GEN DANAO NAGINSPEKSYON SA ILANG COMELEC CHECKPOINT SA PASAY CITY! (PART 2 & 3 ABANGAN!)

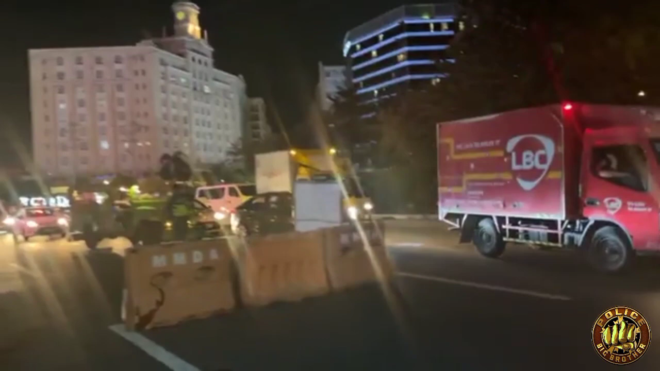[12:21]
General Chete De Leon Jr. sa kanyang pag-inspeksyon dito sa Comelec Checkpoint dito sa Rotonda, sa tapat ng NAIA Terminal 3 sa Pasay City.